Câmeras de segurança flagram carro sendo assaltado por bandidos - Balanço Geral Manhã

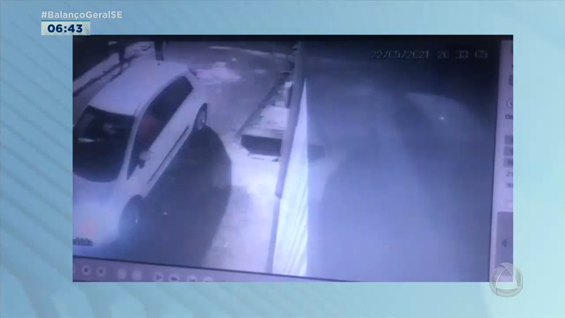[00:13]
Vamos ver então as imagens? Olha lá, câmeras de segurança instaladas numa rua da região central do município. Nas imagens, dois homens aparecem caminhando e agem rapidamente ali cercando o veículo.